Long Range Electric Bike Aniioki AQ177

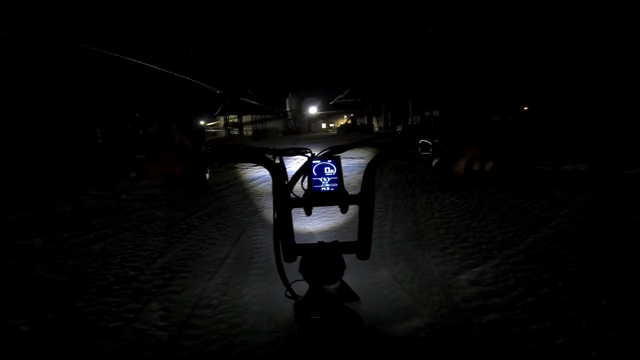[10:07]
Might be the same headlight, I can't remember. It's very bright, has long throw for distance,
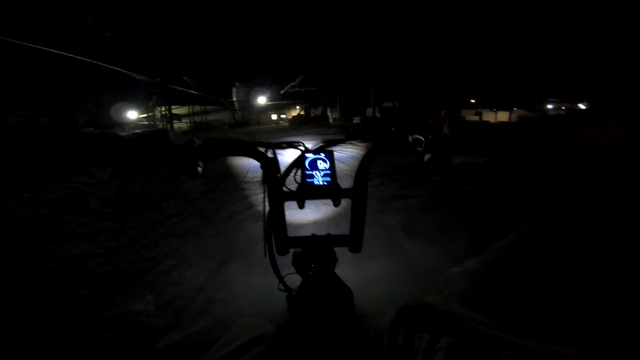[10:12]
and a wide spread so you can see what's off to the side. It's also mounted to the fork so it rotates with the handlebars, making visibility even better.